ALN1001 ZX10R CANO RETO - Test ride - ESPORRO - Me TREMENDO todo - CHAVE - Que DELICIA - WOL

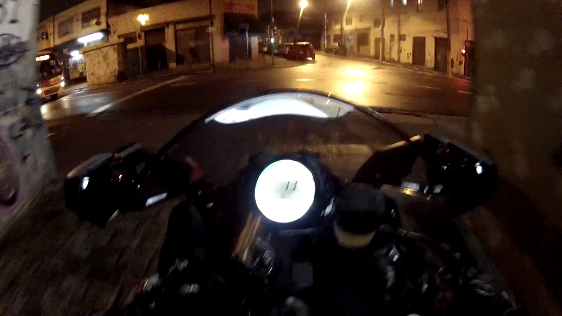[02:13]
bagulho é, a pista tá molhada, tem que ter muito cuidado ainda, tio, nossa, que bagulho louco, hein, tio,
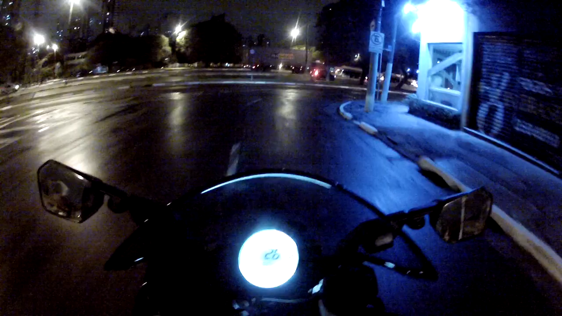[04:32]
caralho, o bagulho é chave demais, mano, cê é louco, polícia ali, tio, tô sem documento, sem nada, ah, que delícia,
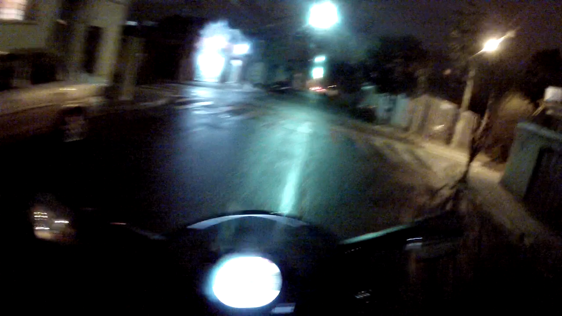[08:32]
tá chovendo, dá medo de acelerar, de ela sair de traseira, tá ligado? Nossa,
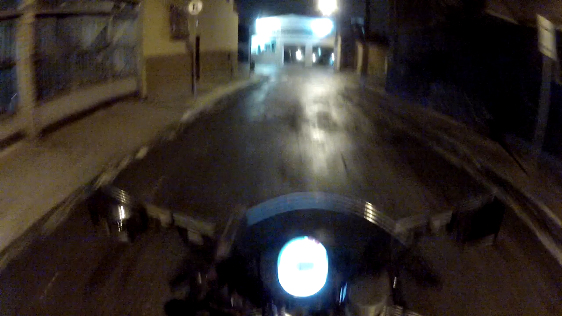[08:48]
caralho, caralho, caralho, vou nem fazendo muito barulho, porque senão, tá ligado, né tio, caralho, cheio de polícia, ainda bem que eu tô perto de casa,